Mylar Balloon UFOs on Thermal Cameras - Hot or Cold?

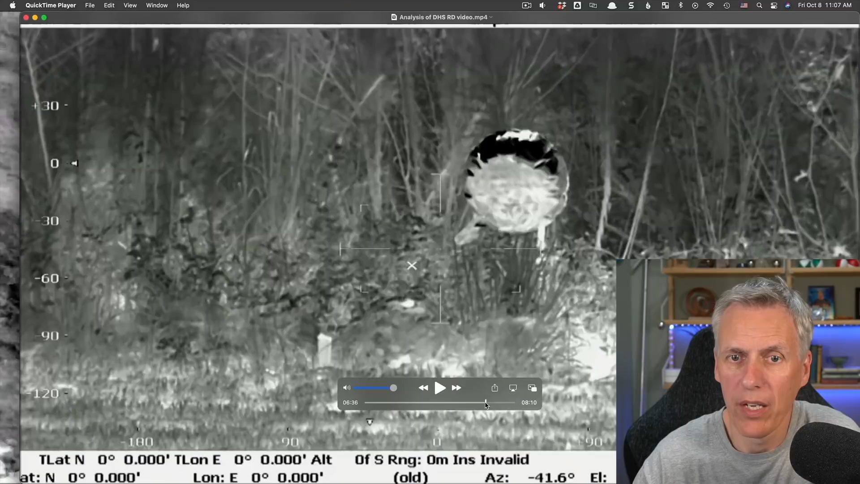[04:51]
And he's saying that, you know, this shows that it wouldn't appear on the video like that. But of course here, he's looking up at the balloon. So it's going to appear as hot. What he should have done is look down at the balloon.
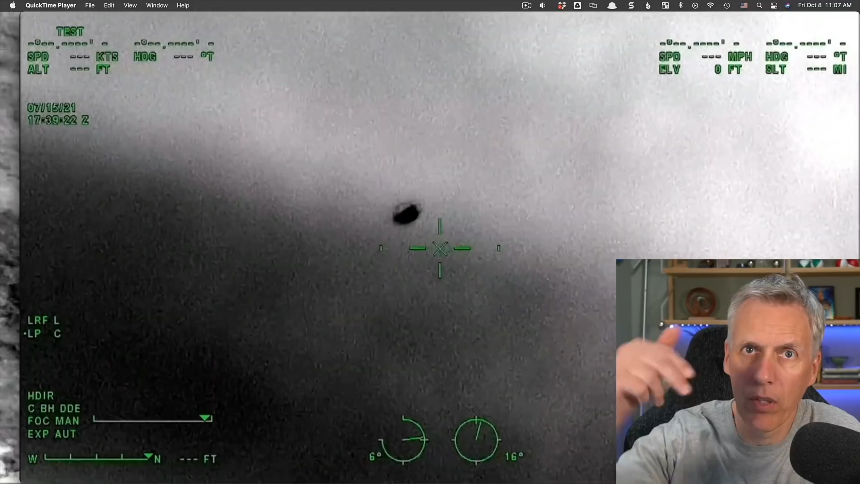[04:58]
He should have got up on the roof of the building and filmed it looking down at it the same way that I did here.
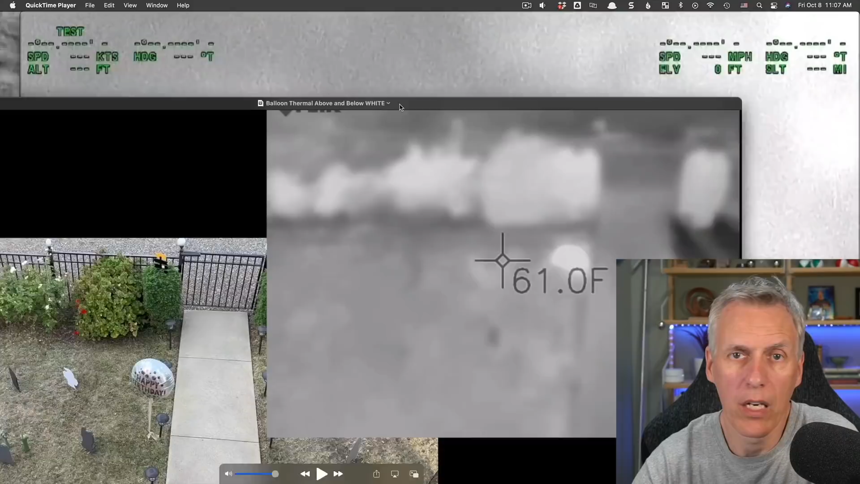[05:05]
On screen: spot 61.0°F
So you've got to make sure you're doing the right type of experiment if you're trying to compare like with like. It's all very well just pointing a camera at a balloon.